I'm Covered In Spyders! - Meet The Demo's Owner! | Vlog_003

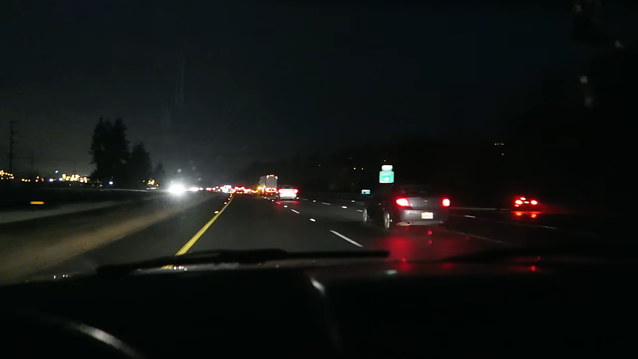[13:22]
Calama, Washington Starting to sprinkle a little bit again But traffic's going smoothly No complaints